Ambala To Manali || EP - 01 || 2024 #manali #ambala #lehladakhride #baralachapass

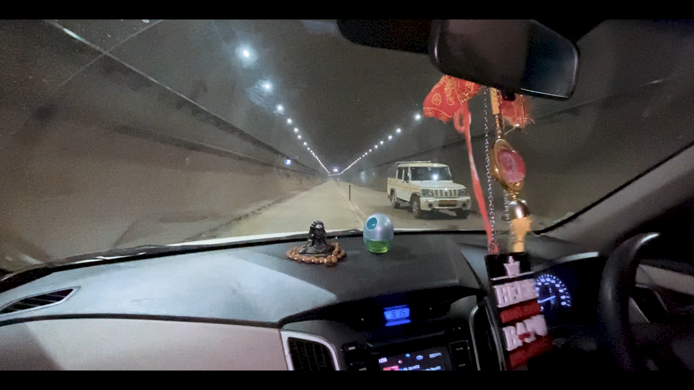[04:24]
और निकल चुके है अंपर जाम से देखे गाइज सामने बंदे ने कितनी बड़ी अशाहरी लिखवाई हुए